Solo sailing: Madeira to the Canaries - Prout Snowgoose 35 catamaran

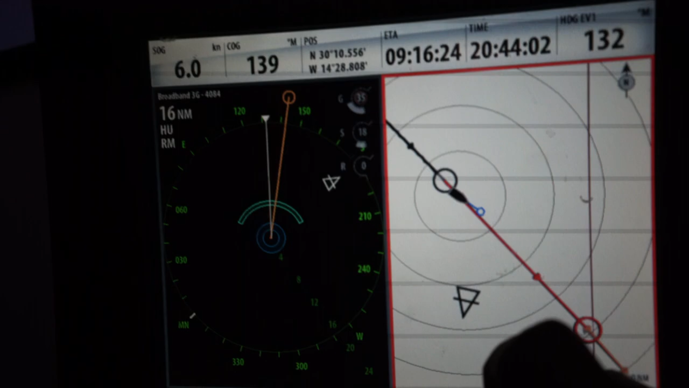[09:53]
and I can pick up their AIS signature that broadcasts where the ship is, which direction it's traveling in, and depending on what settings I've put,
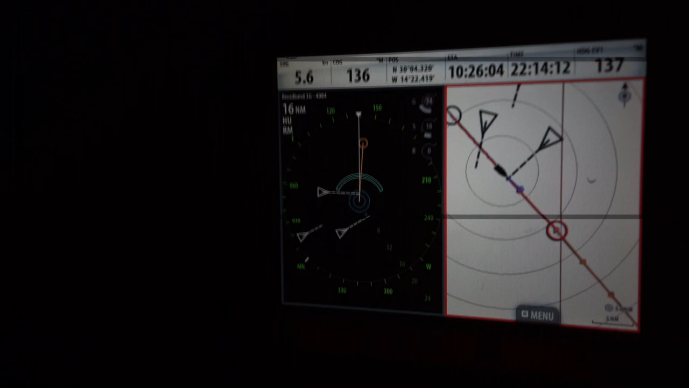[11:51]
I could only see the one with my eye anyway, that's about 8 miles away.
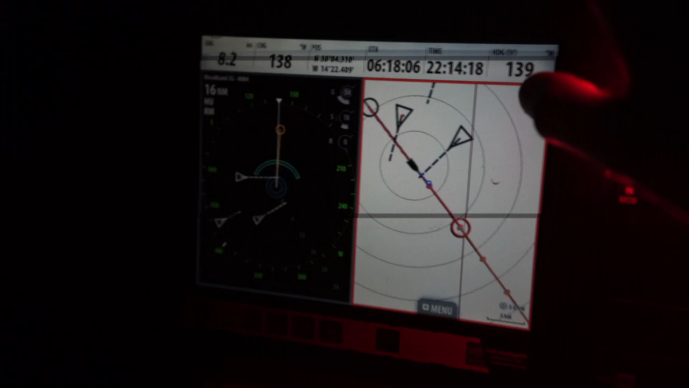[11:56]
But he's going about 16 knots and he's going to pass relatively close, within a mile.
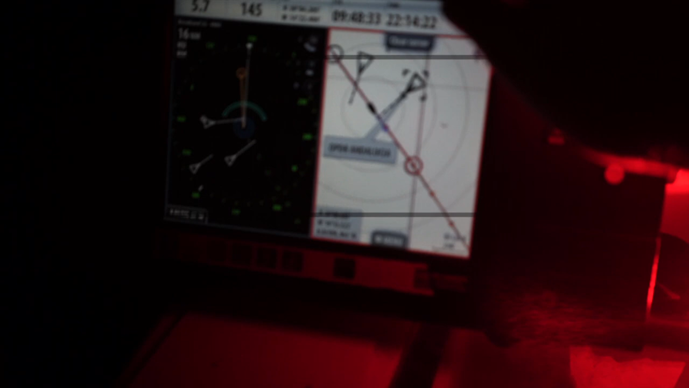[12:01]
The other two are pretty far away. They're not likely to bother me, but I have to keep an eye out for them now.